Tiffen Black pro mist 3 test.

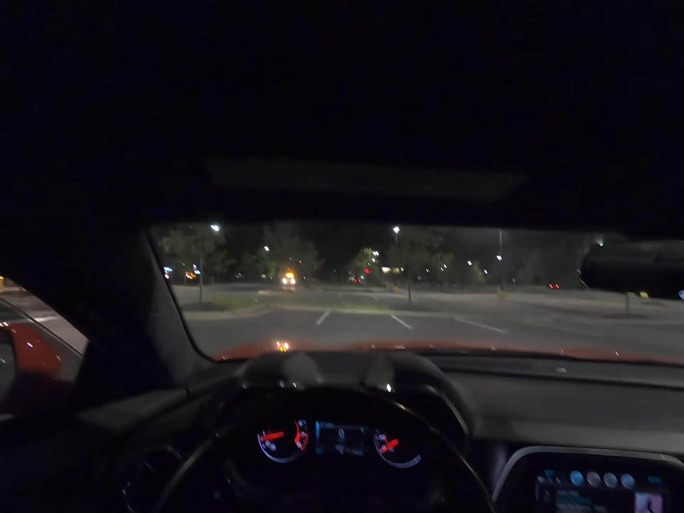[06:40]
Turn this ISO down. We got 60. We're gonna take the shot real quick.